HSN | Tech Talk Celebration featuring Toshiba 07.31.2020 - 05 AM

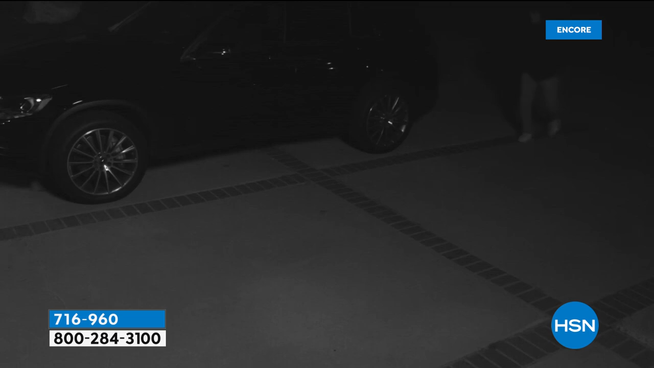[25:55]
Obviously, you want crystal clear night vision.
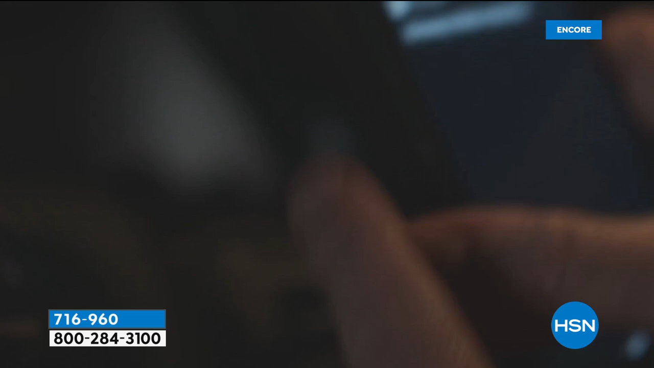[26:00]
You can activate a siren from this. You get the alert straight to your phone.
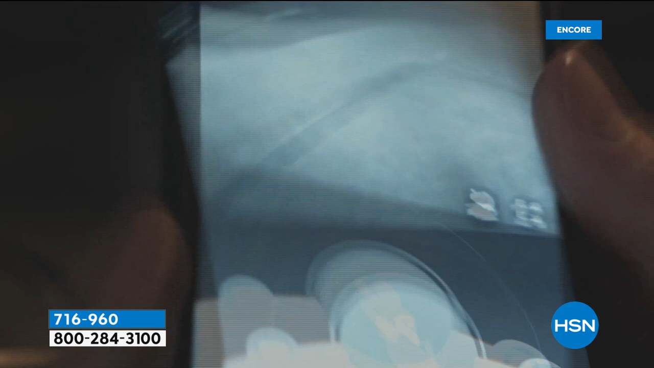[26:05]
Extraordinary convenience and an award-winning product from Toucan.
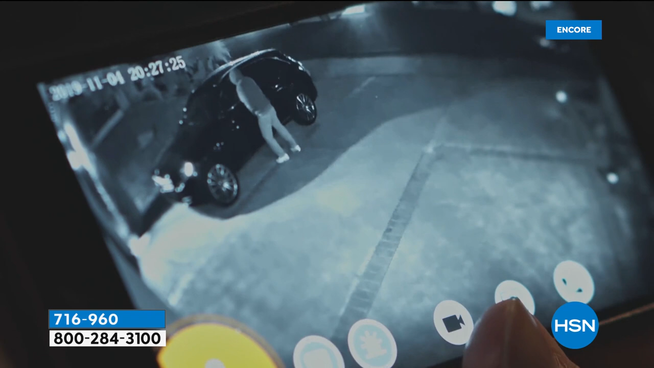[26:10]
Tonight, we're going to deliver the biggest value because it's a three-piece set. So, not a three-piece suit, a three-piece set. With our three-piece set tonight, these are indoor cameras or outdoor cameras. So, let me show you.
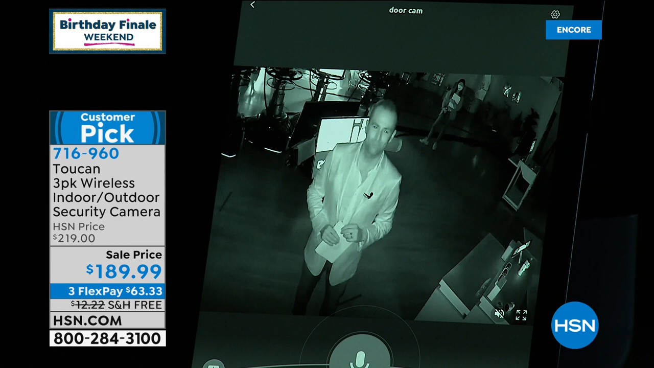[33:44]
And the thing is, you can set the settings so easily on the app. So look it. I can still see your microphone. I can still see your cards. You're looking snazzy. And remember, it has two-way communication, even in the dark, so I can communicate to them.